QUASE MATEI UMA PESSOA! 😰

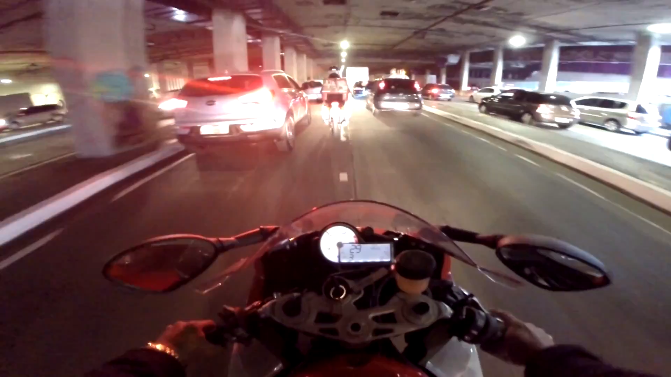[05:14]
E também olhar pros pneus dos carros Essa posição que a câmera tá aqui, ó Tipo meus olhos Você visualiza os pneus também
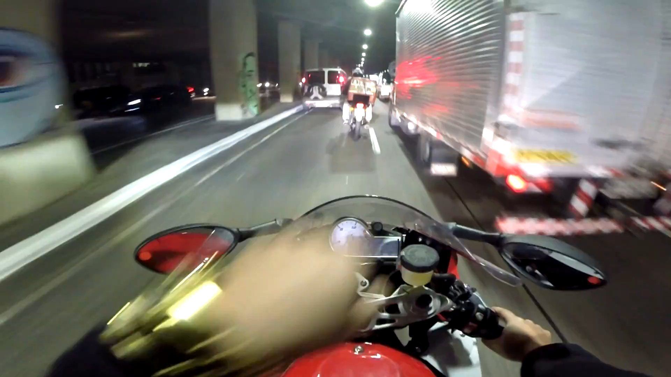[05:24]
Se o pneu do carro virou Manda o freio Virou pro seu lado Entendeu?